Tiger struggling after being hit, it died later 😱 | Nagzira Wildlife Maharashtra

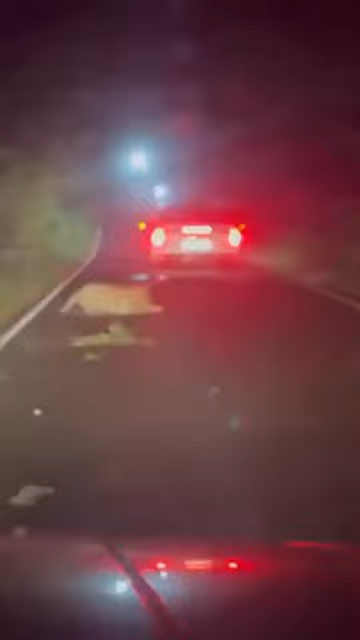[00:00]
त्याची गाडीच बंद झाली. नाही मरा तुम्ही, त्याची गाडीच बंद झाली. रे बी पाय मोडला, रे पाय मोडला.